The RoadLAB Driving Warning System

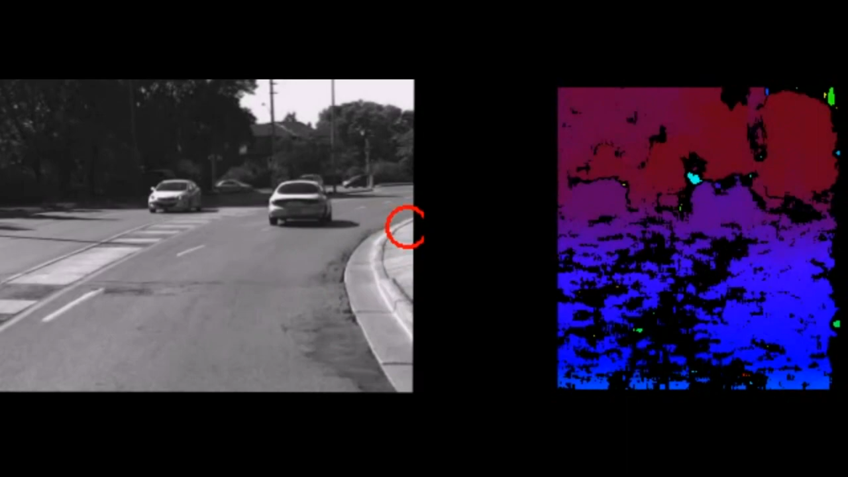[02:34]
vehicles but simulators that the gaze of the driver will always go to the tangent point while negotiating a curve and